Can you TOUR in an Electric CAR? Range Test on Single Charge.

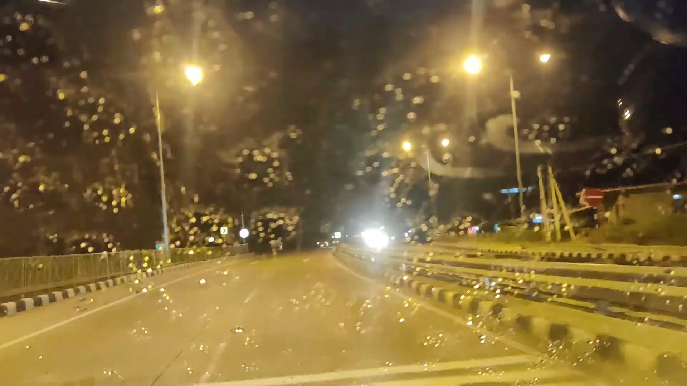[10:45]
so buddies it is starting to rain now damn i would have to use the wipers
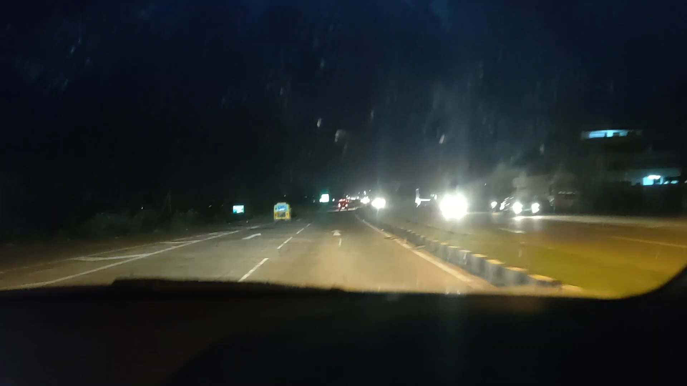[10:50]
more power consumption not a good thing not a good thing